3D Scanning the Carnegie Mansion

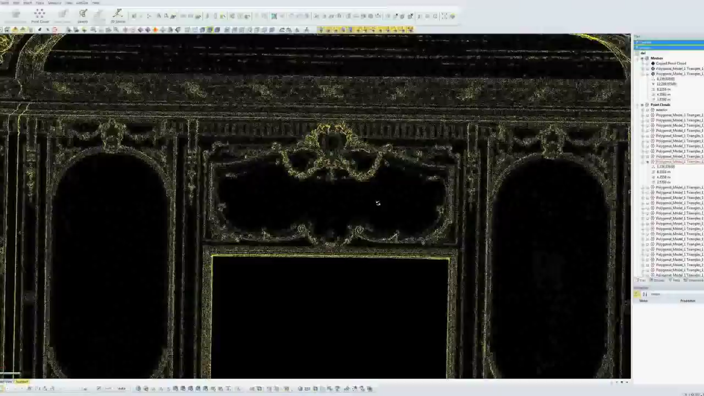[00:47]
We then create a mesh in the computer, which is sort of like a wireframe.
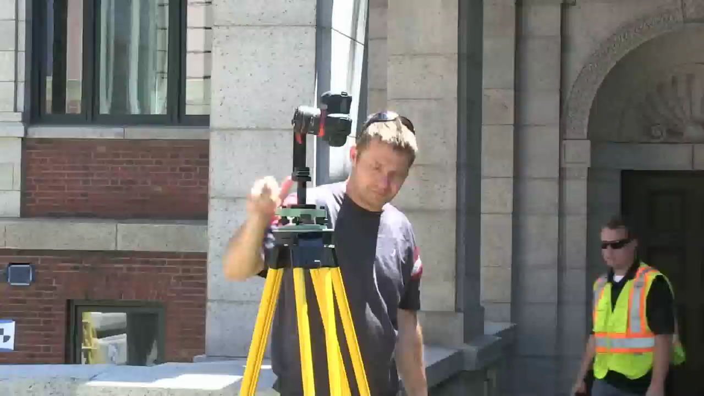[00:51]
And then we take hundreds of pictures, we map those pictures onto the mesh, and now we have a textured model that we can look at
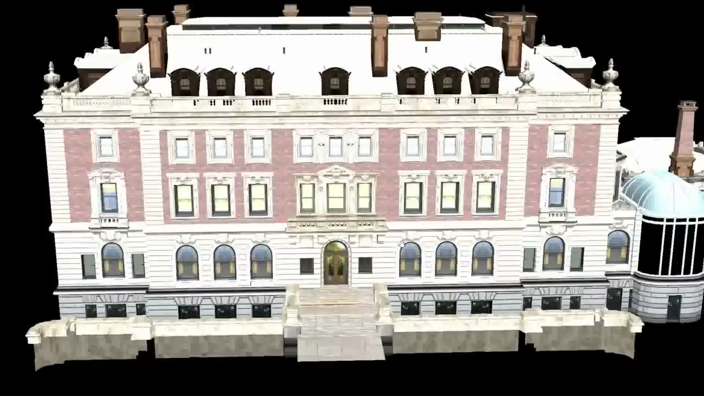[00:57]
from any direction and it looks just like the real thing. There are so many cool things you can do with a 3D model like this.
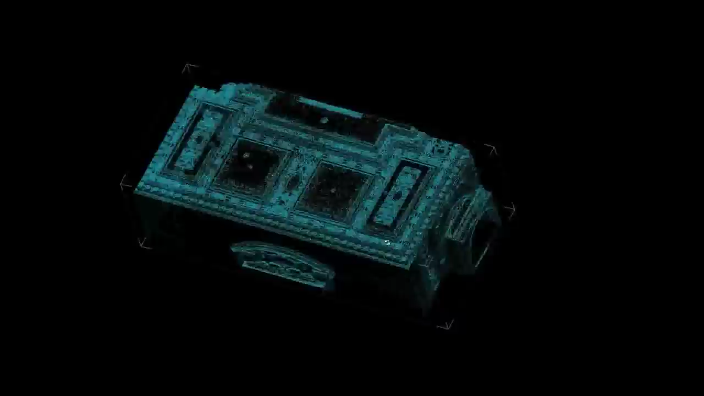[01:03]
You can take a virtual tour in your computer.
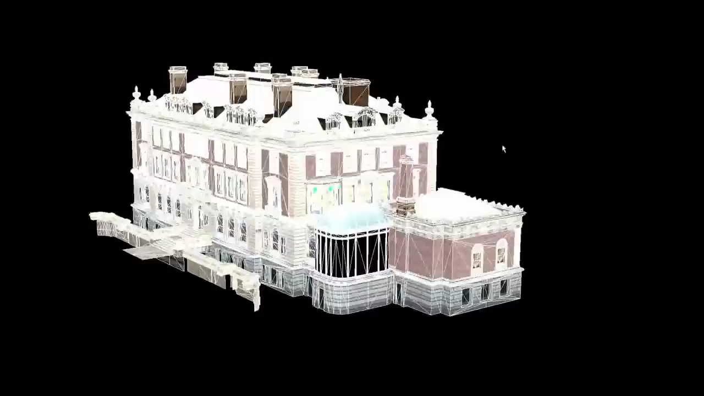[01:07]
You can examine all the historic architectural details. You can create 3D prints using a 3D printer.